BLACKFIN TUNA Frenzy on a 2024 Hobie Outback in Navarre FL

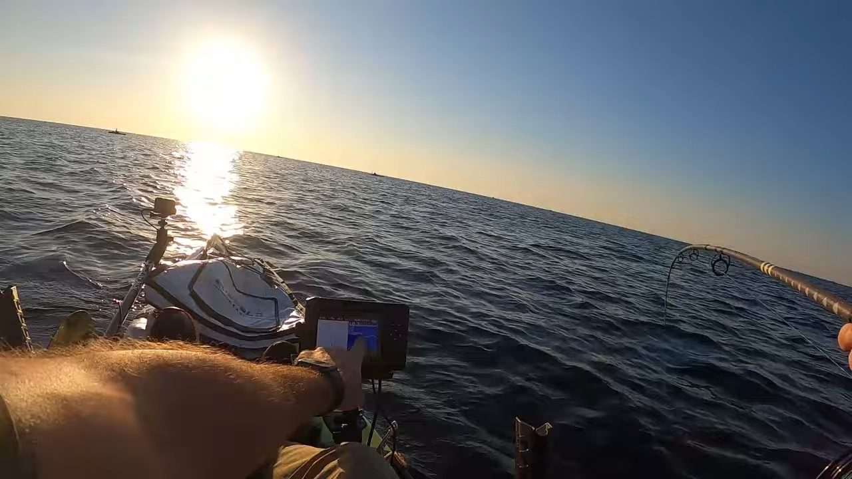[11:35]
That's him, right there, about 20 feet down. Man, he is staying down too.